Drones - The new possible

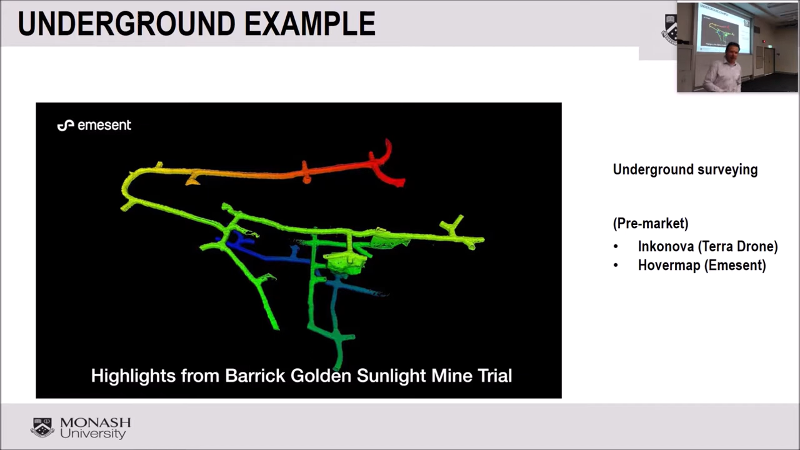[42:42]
Which also returns the colour information in real time.
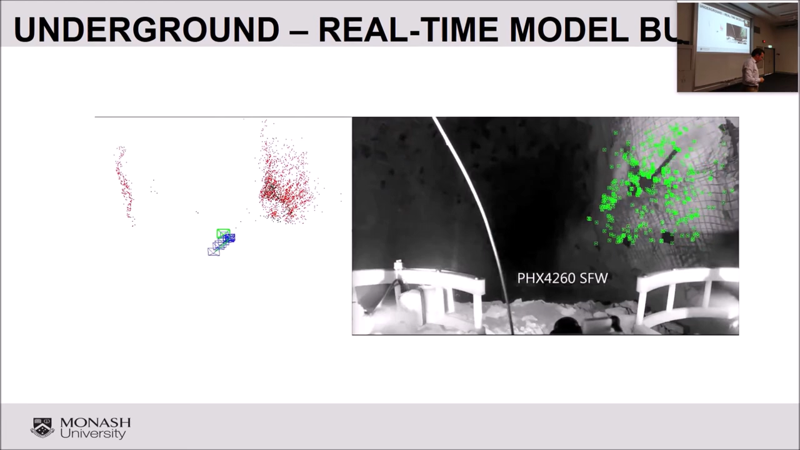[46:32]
That's the technique we've been using. That's the one that's most commonly available on the market.
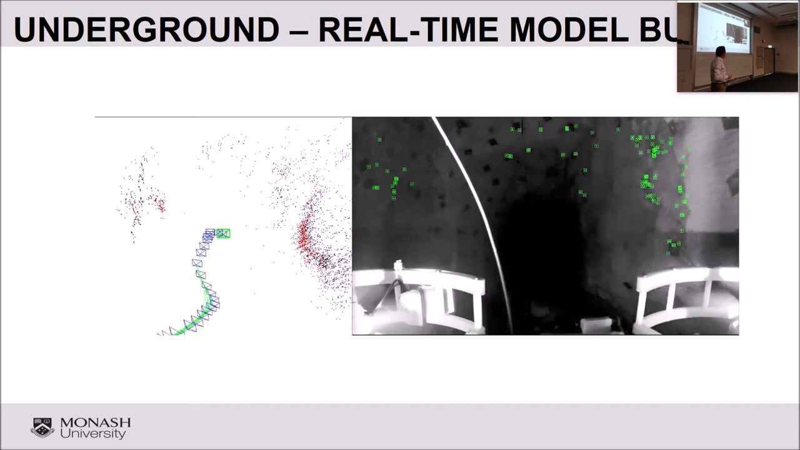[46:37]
But there are other techniques out there that the computer vision scientists have built. One of them is known as SLAM, which is Simultaneous Localization and Mapping. And what you're seeing is this, as this drone is flying down the tunnel, it's picking, the SLAM algorithm is picking out the key points as it goes and generating a crude outline to the tunnel. And you can see the key points being identified in the video as the drone flies.
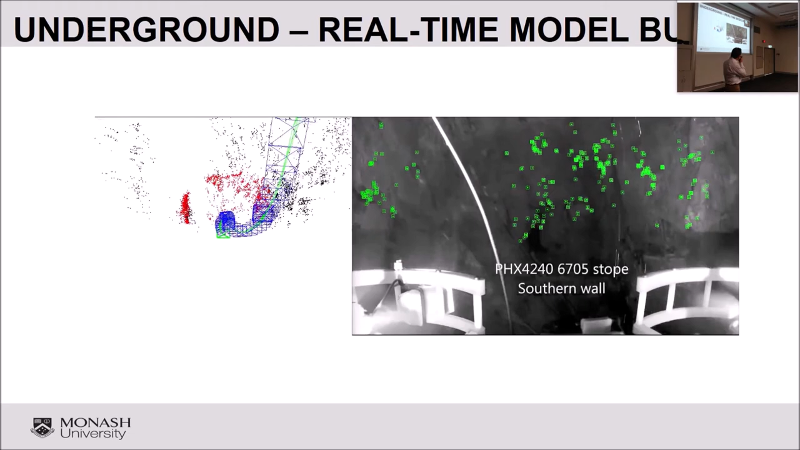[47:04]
And then the drone is descending down a stope, which is why there's a bit of water there. And it's mapping the stope walls that eventually will come back up and go back.
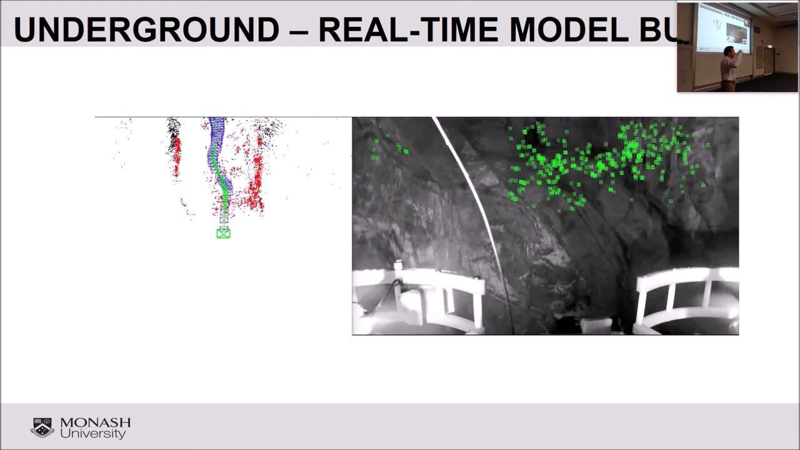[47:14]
And we were able to create that 3D model from key points. And we were also able to extract geology from this image. At the moment, we're at a stage where the SLAM model is only a sparse cloud. So this isn't the photorealistic clouds that we were talking about earlier. So in order to extract the geology, we still had to use the old method, the SFM method, to get a photorealistic image of the stope. But the guys who I was interacting
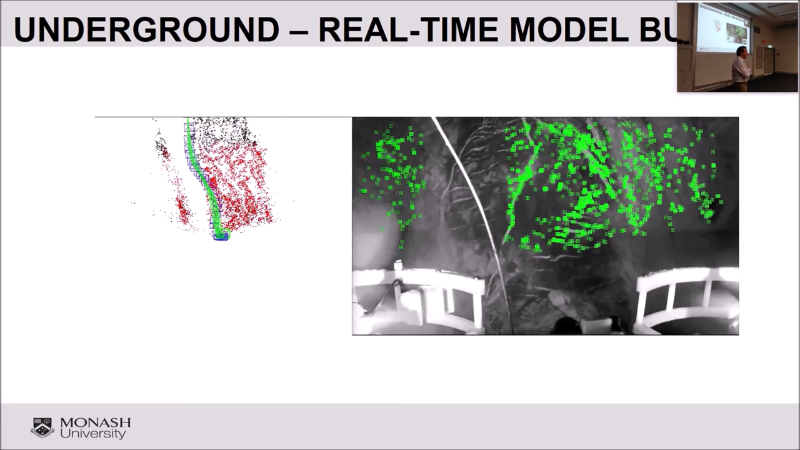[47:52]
with on this are confident that they can create a dense cloud in just a bit of work. In fact, these guys are from the Centre of Excellence for Robotic Vision, which I believe QUT is actually the headquarters of. So the professor I was working with, collaborating with on this work, collaborates with you guys already.